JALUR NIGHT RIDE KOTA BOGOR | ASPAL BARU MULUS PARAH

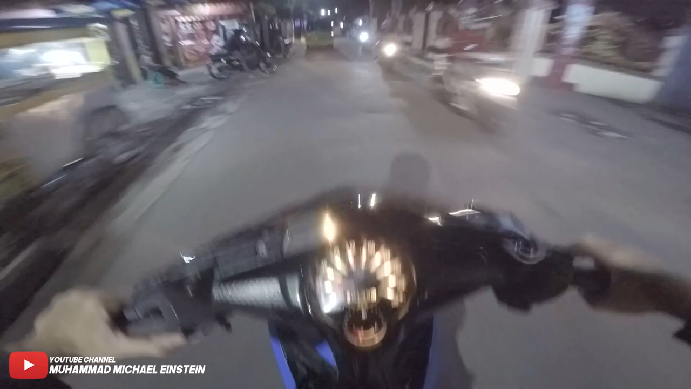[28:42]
Ini gua stop dulu deh, nanti kita lanjut pas udah di jalan tembusan ke jalan baru deh. Oke, kita udah ngeplay lagi nih. Nah ini tembusan nanti lewat jalan baru lagi nih ya. Kita habis itu kita balik aja deh, soalnya udah gerimisnya udah agak-agak ngeri anjay. Ngeri hujannya tambah gede gitu.
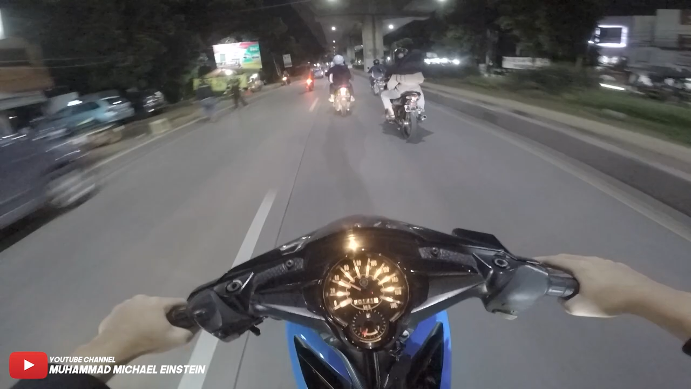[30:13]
Wah, ada emek juga nih, tapi kayak teman kampus gua loh. Itu skopi gak jelas anjir bawahnya.
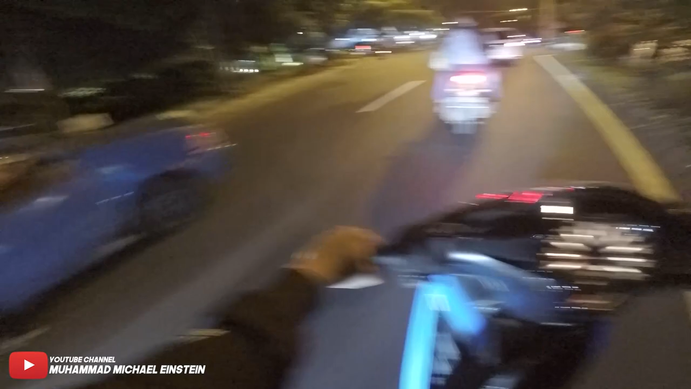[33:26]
Nah, kalau di sini tadi jalur yang tadi kita lewatin sebelah kanan nih, sebelah kirinya nih. Ini enak juga nih, jalannya enak tuh. Ini cepet banget tuh, baru dikebutin doang udah ngurangnya mau habis bensinnya.
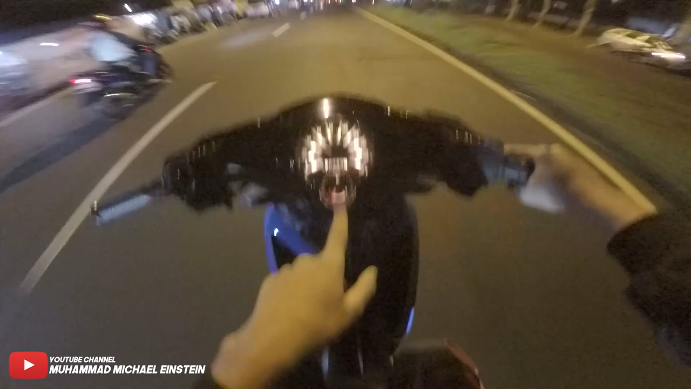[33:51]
Paling segitu aja sih kalau jalan-jalan yang di Bogor ya, yang enak. Selebihnya banyak gerenjal-gerenjol, tambal-tambalan gitu.
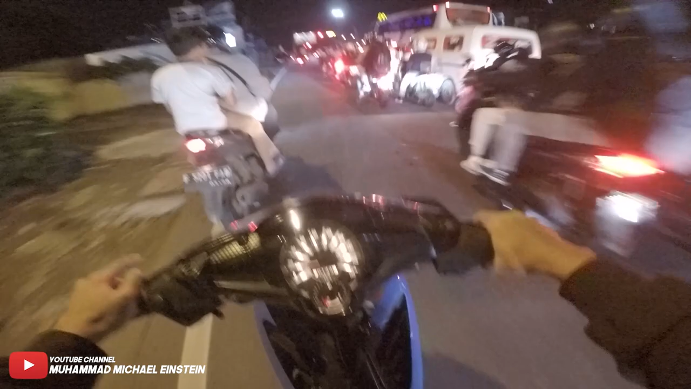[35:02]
Tapi dia nggak bikin macet banget sih. Kadang kalau siang-siang tuh bikin macetnya parah.
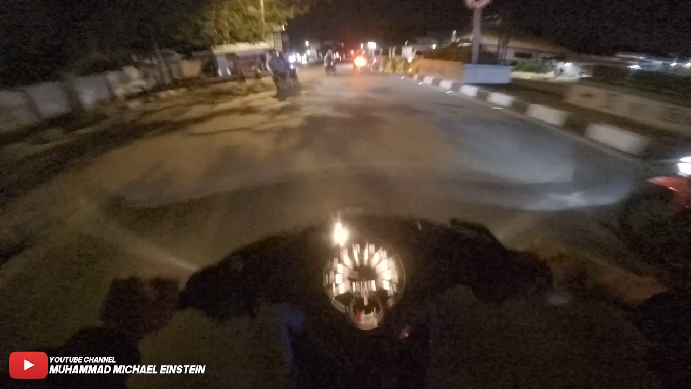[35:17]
Gobloknya itu tuh. Itu namanya goblok. Gak usah dikeber lah. Wah, nanti bensinnya habis. Maksudnya kan udah ada pelang, gak boleh putar balik gitu ya. Ya walaupun gua aja kayak motor gua gak standar kan ya, knalpot bacot.
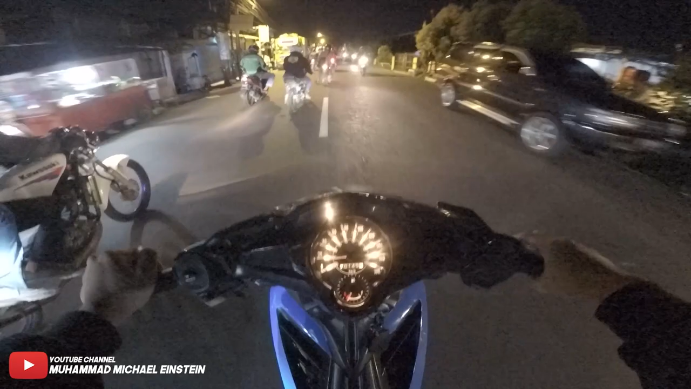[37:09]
RR mantep anjir, jadi pengen beli RR gua, anjay. Kayaknya dua tak itu punya ciri khas anjir, suaranya itu tapi gurih anjir tuh.
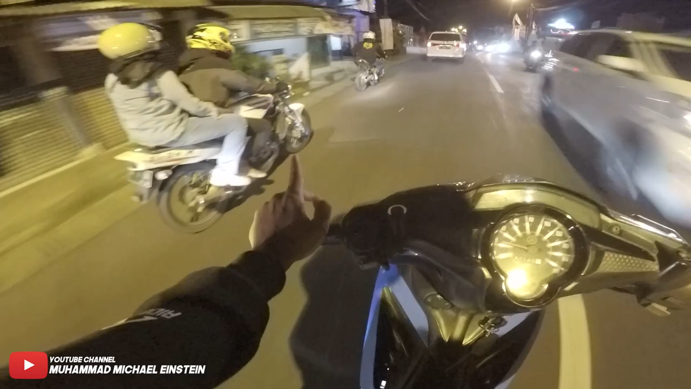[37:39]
Oh ini juga ada RR Victor, anjay, ganteng emang motornya. Anjay. Gue jadi pengen beli RR, anjir. Cuman ya dananya itu kagak ada, anjir. Ini gue jadi masih nge-vlog nih. Padahal gue udah penutupan, anjir, gara-gara lihat RR. Ya udah, bye-bye. See you in the next video. Pengen